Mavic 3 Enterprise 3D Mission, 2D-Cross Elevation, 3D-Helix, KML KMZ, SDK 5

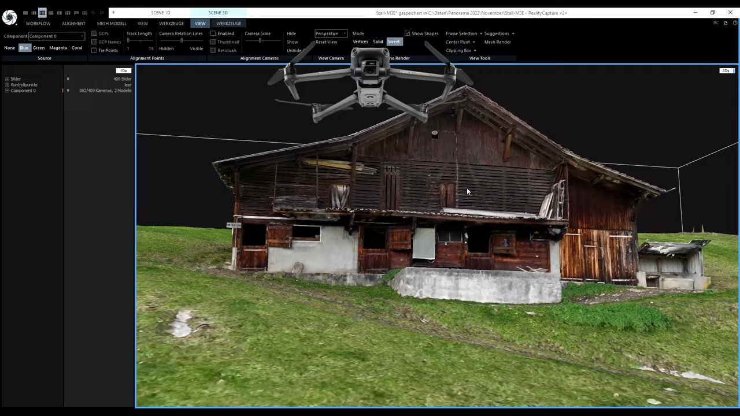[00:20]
We will use two mission files and they are created with the map creator and you can see it at the end how we create
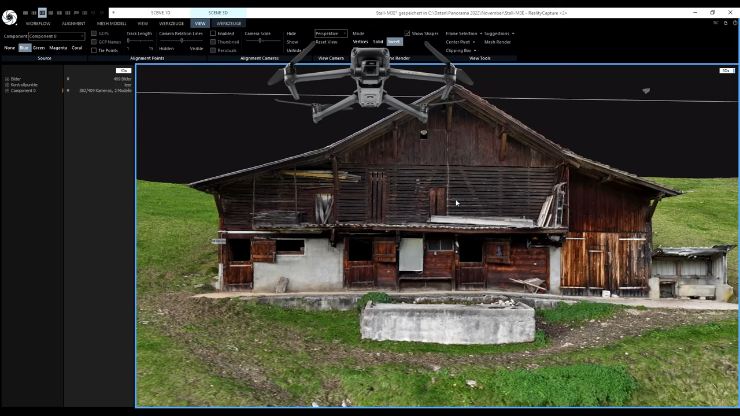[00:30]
them and how we can export them in a Carmel format that we can use for DJI Pilot 2.
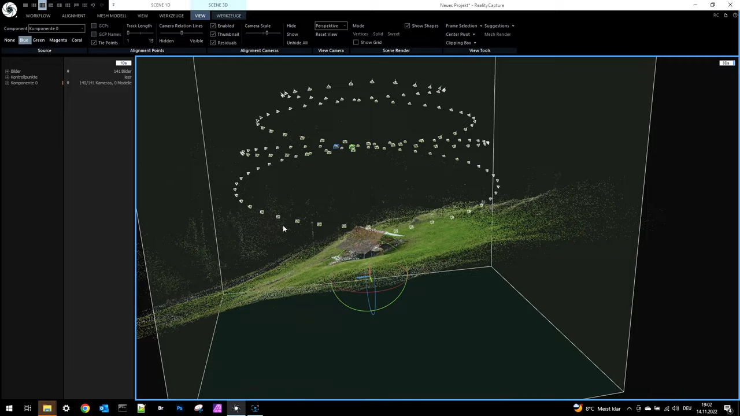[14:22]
That's only the helix mission in the reality capture. So it's very precise.
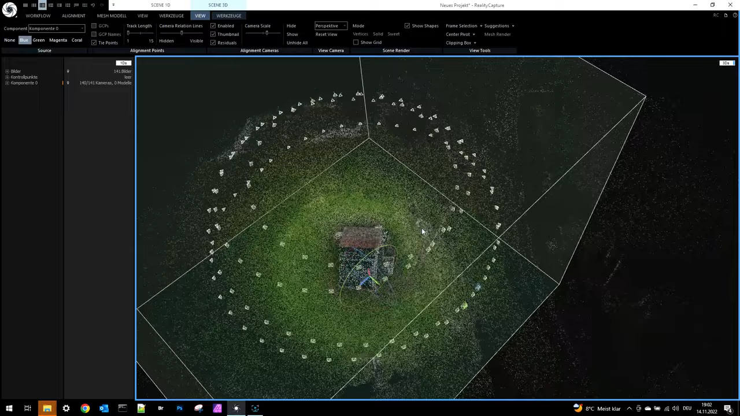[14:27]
And that gives us really good results into the stitching.
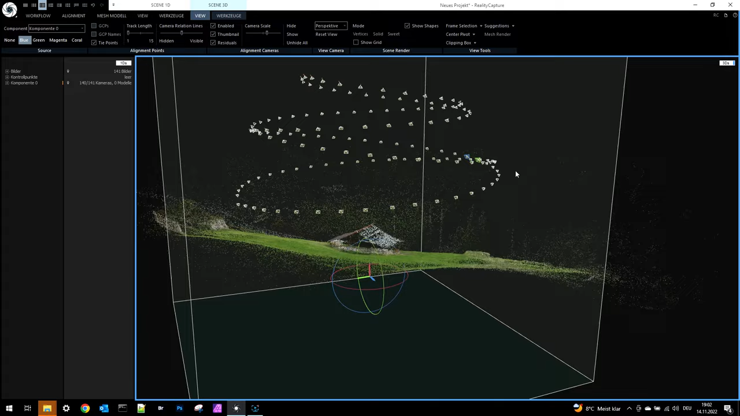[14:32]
And if we compare to the cross mission.
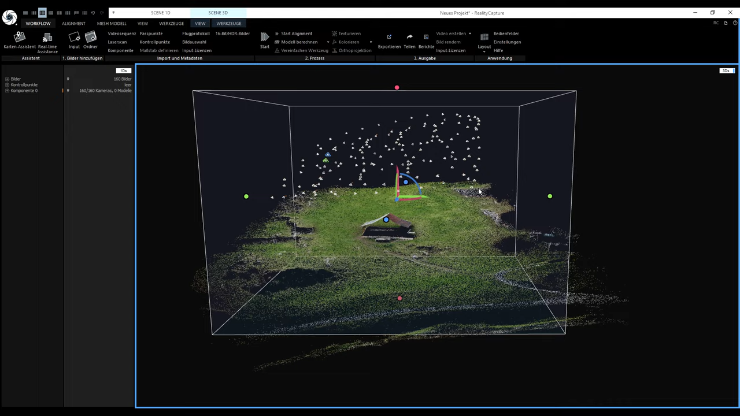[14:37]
You can see the overdrive. But it follows the terra.
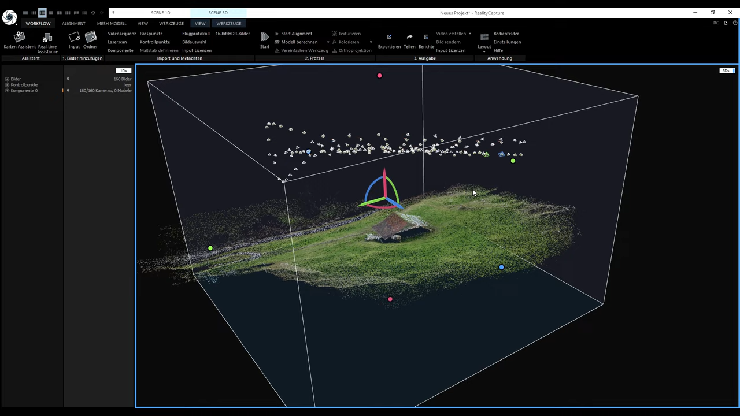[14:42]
That's one of the important points.
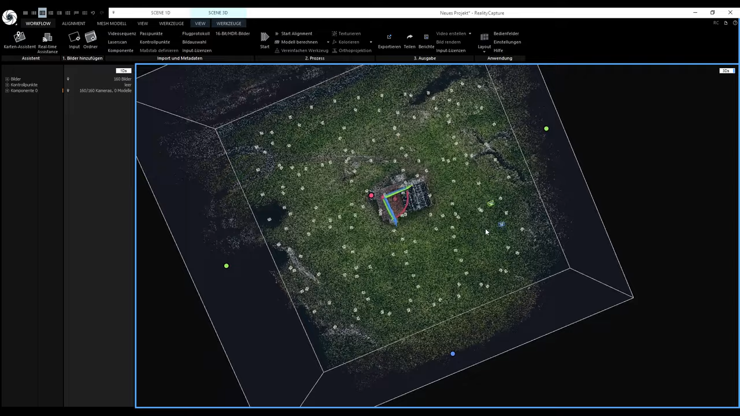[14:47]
And that's also one of my favorite place to test the software. As we have to follow the terra.